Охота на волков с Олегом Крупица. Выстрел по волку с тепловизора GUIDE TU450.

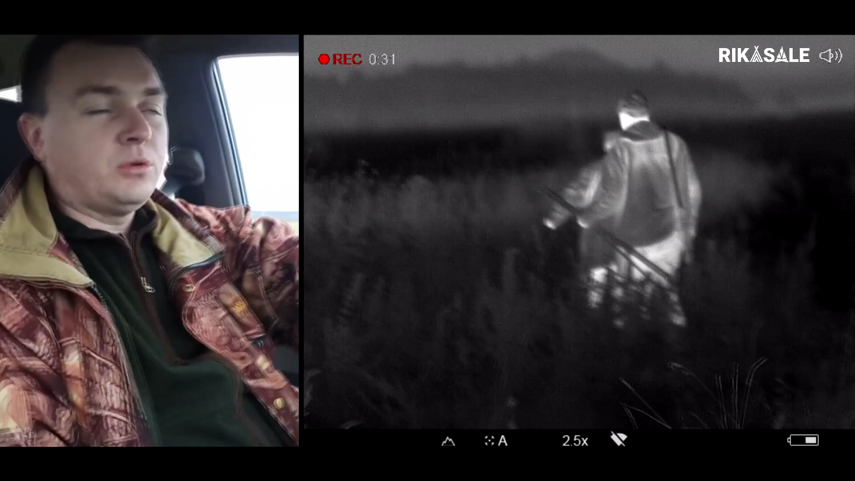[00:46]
лесного массива, такой, который переходящего болота.
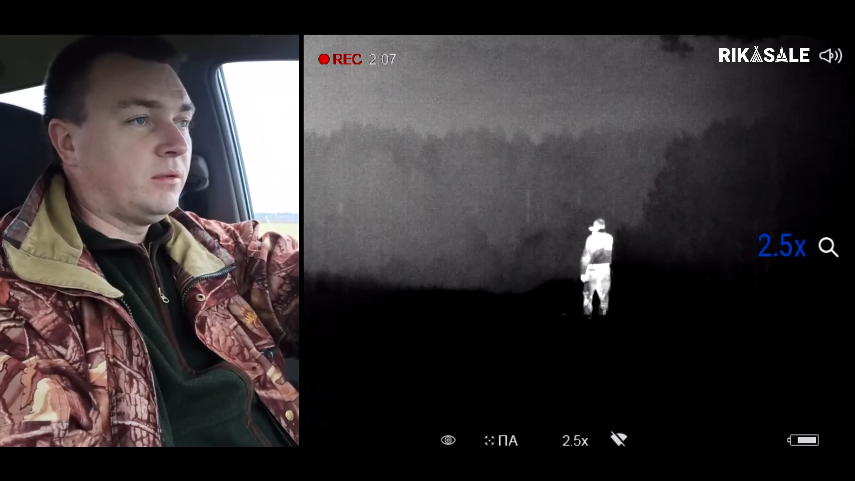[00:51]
Вот, я провабил первый раз, отстояли полчаса, еще раз провабил, но результата, ответа точнее, не было. Вот.
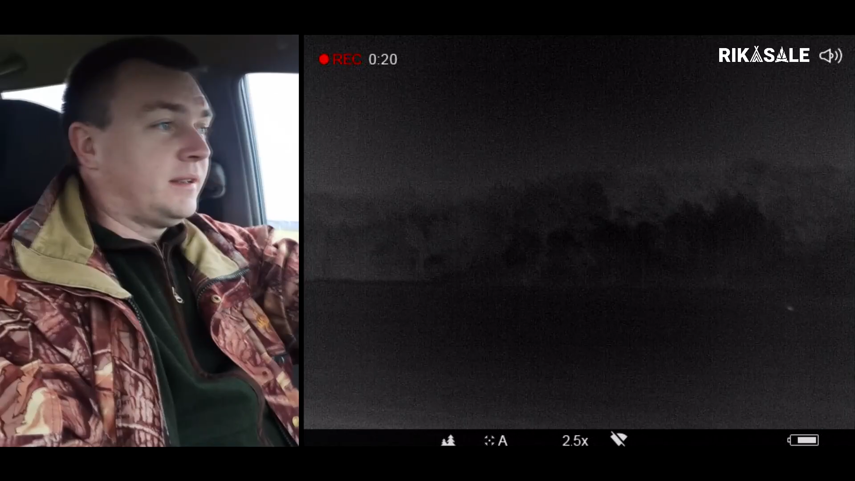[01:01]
Но после второй вабы вдалеке заметил какое-то движение, понял, что это волк по повадкам.
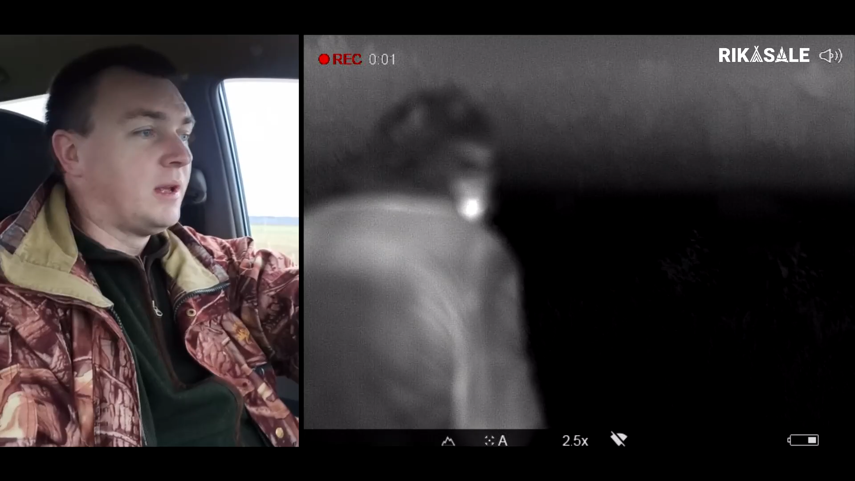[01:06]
Погода была полный штиль, вообще слышно было, как комар пролетает. Вот.
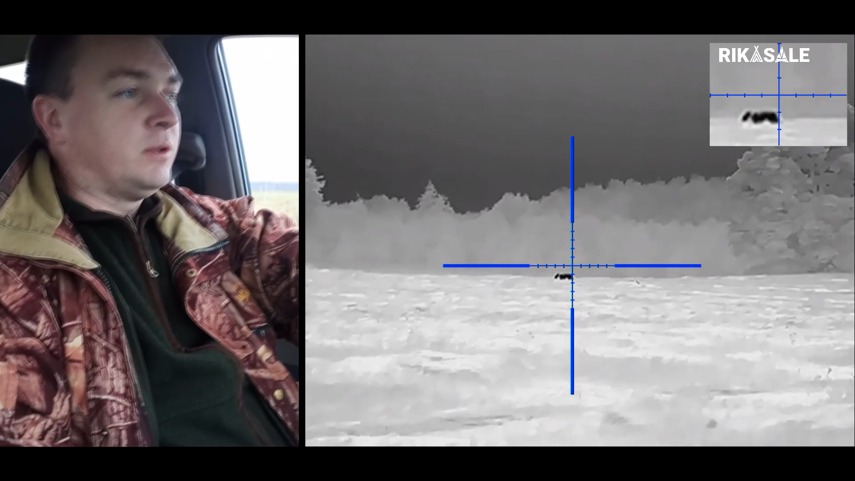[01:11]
Поэтому, как бы, наверное, волк осторожничал и долго не подходил ко мне на выстрел.
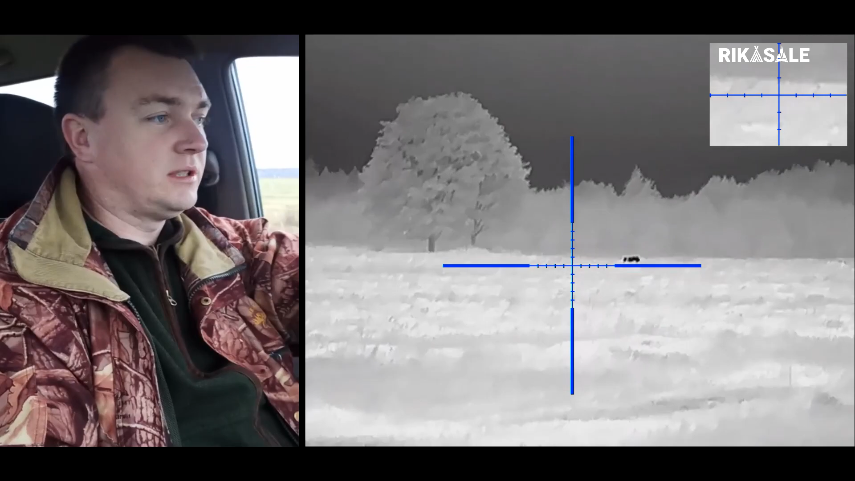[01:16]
Вот. Ну, ближе, сближался, я выждал и произвел выстрел.